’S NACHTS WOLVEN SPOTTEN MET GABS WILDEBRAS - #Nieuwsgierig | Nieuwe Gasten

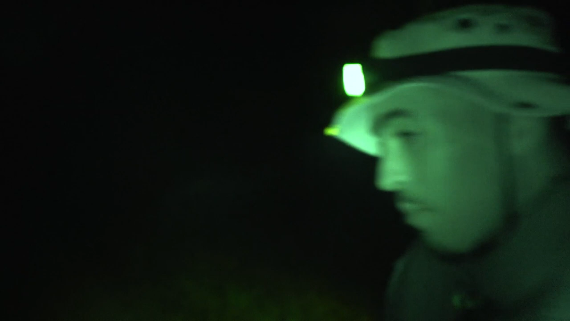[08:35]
Ik hoop dat die camera nog wat pakt.
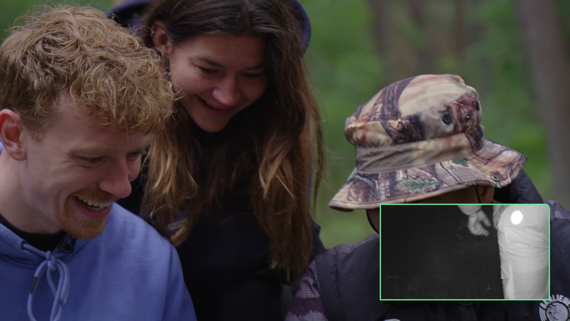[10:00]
Dat is een jas hè. Ja. Dat is duidelijk. Dat zijn wij. Nou. Dat is wel tegen. Ja. Dat heb je soms. Geen dieren gespot.